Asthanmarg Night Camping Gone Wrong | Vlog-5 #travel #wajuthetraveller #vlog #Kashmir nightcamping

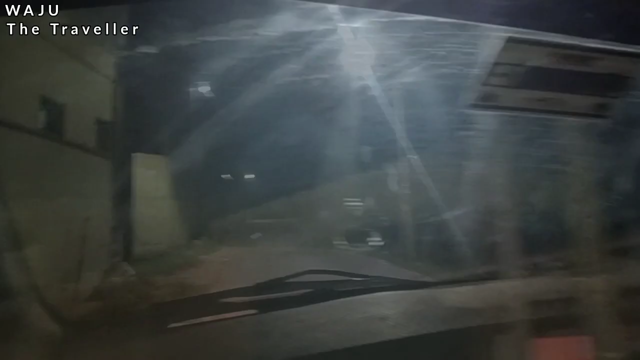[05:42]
दोस्तों हम पहुंच गए खिम्बर के मतलब नजदीक वाले एरिया में पहुंच गए हम, लेकिन हमें दूर दूर तक कुछ भी नजर नहीं आ रहा है।
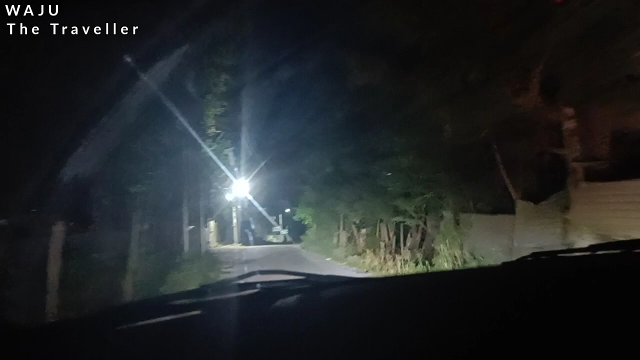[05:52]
इधर चला रास्ता है बस, जहाँ में जहाँ हमारा जाने का प्लान था और वहाँ पहुंचते ही अपन।
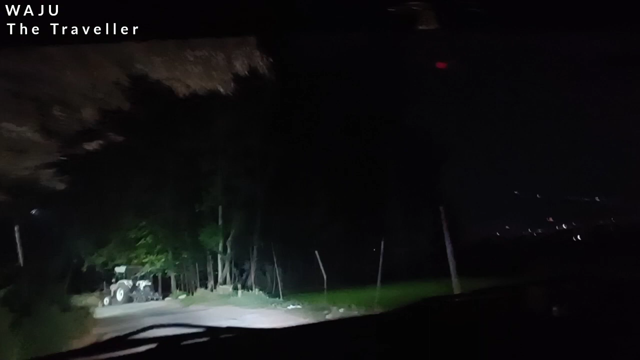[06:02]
अरे बढ़िया लग रहा है। तो हम वहाँ पहुँच गए और वहाँ जब हमने थोड़ी पूछताछ की लोगों से तो पता चला कि यहाँ पे कहीं भी नहीं हो रही है कैंपिंग और परमिशन भी नहीं देते अगर कोई करना चाहे।